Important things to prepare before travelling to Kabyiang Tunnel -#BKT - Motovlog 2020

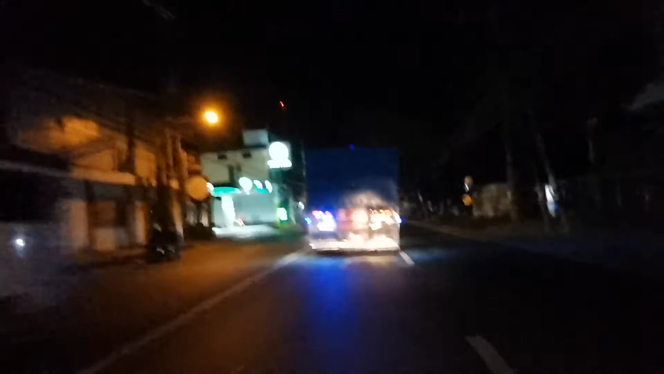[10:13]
kahit mga sasakyan yan, maganda na may sinusundan kayo para hindi kayo stress, hindi kayo nag-create ng pass para sa mga kasunod mo, ikaw yung sumusunod. And ganun lang, yun ang pinaka best way.
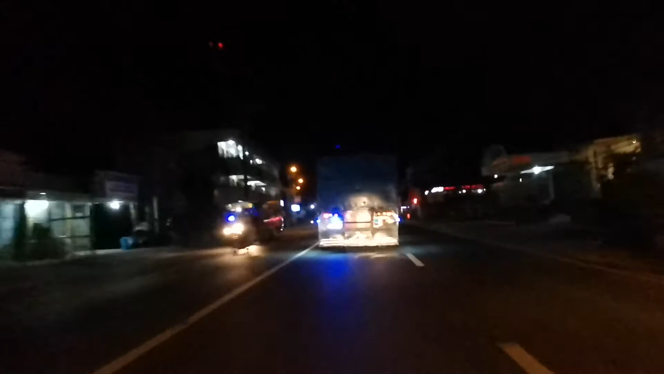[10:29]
Yan ang mga nakikita ko na ano eh, na style ng mga driver na ano, wala silang ano sa harapan, at pag nasa harapan masyadong tutok at lagi naka-overtaking position na ganun. Ay, ito na oh. Ayan, ang ganda yung ganyan lang para lalo sa mga first time riders katulad ko.
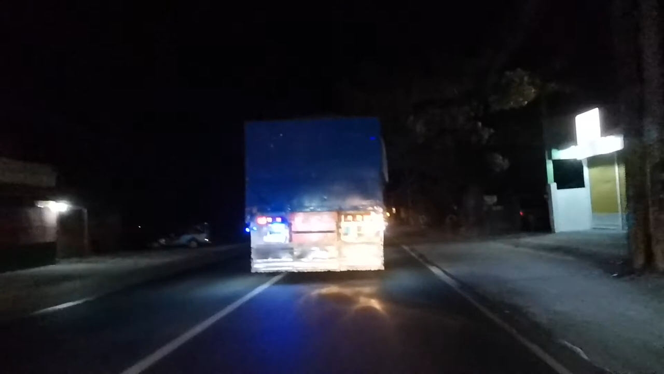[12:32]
Simple experience natin sa ating ano. Sensyo na, walang view masyado kapag sa gabi ka nagbablog, sa gabi ka nagra-ride. Kasi yung view lang natin is headlight. Nakaka-light lang sa camera natin. Ganun-ganun lang. Ayan.
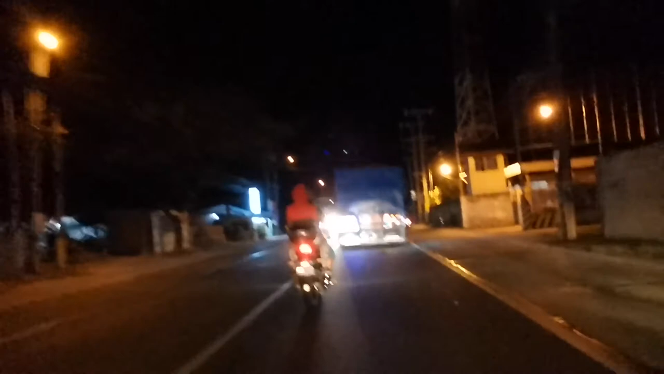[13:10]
Naka-signal na siya. Mukha naman siya matanggal mag-signal eh. Ah, diba? So tayo, mag-deviate na rin sa ating ano, history. Kasi, oh, dali siya. Pali yung ginagawa niya. Kakanan, kakaliwa ako, overtake ka dun sa kabila. Naka-fixed line yan. Be aware dyan sa mga lines.